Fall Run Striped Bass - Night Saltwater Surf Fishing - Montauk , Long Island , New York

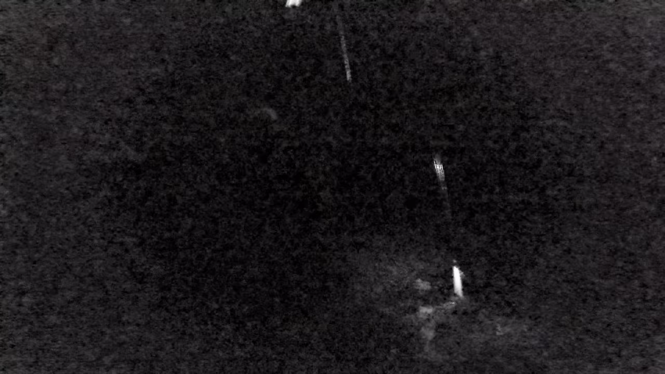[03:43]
oh, it's a blue, it's a blue,
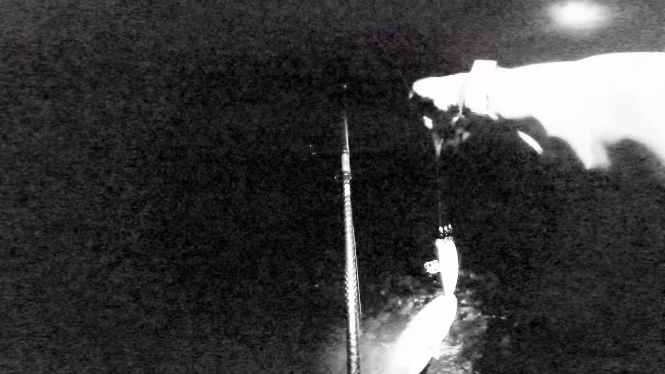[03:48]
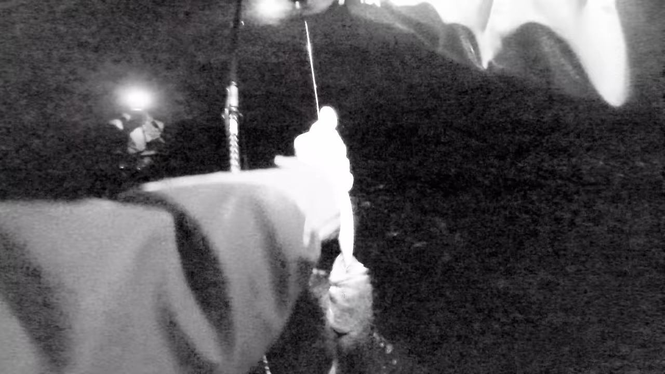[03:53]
good, there we go, guys, we got a blue, smooch and release, I
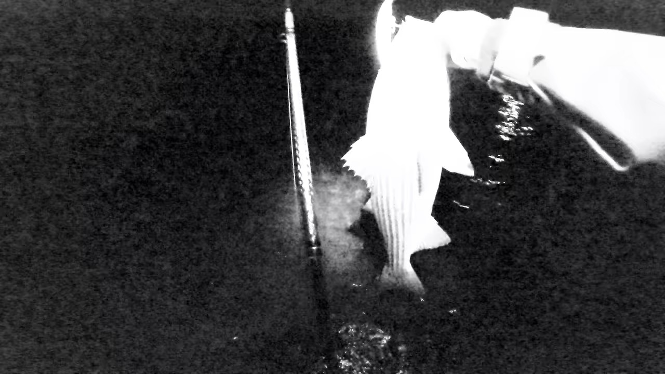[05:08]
that's probably a 26 inch striper,
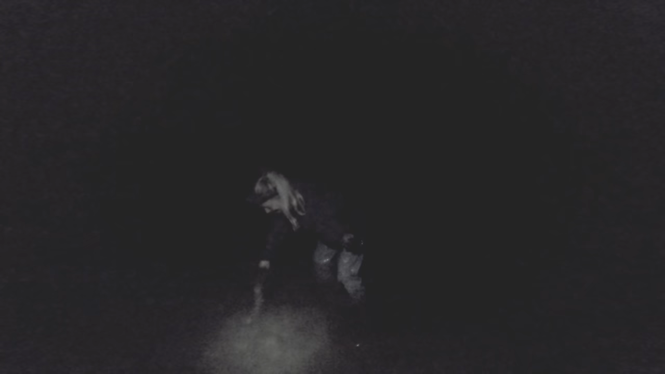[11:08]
nice dude, all of you release it and they splash you like that, look at him, good job, goodbye my friend,